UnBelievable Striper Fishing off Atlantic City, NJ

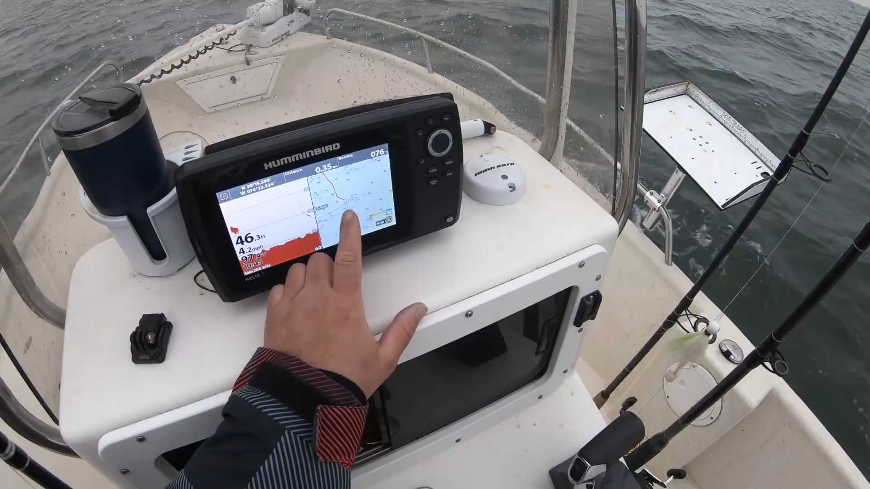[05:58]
already marking some bait there some fish just inside on the line on the old rebel okay oh this is